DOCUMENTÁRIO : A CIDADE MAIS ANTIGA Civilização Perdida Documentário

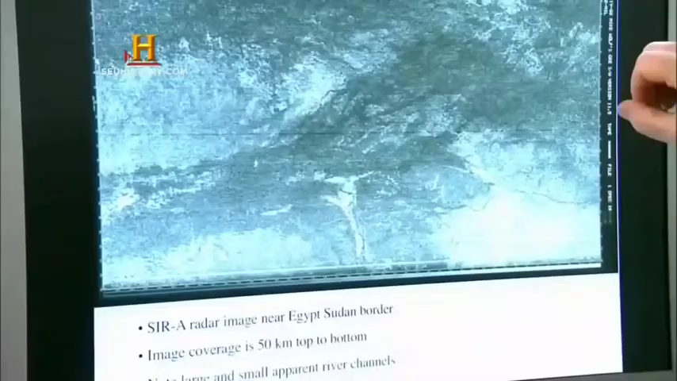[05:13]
parte do Saara, que agora é um dos lugares mais secos da Terra.
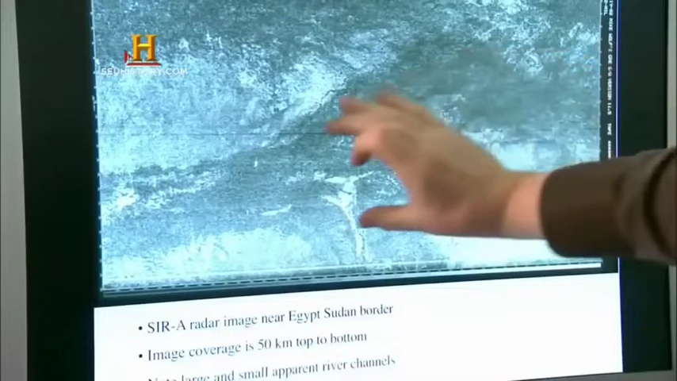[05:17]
Essa enorme mancha aqui é um rio, um antigo braço de rio da largura do Nilo, o atual vale do Rio Nilo.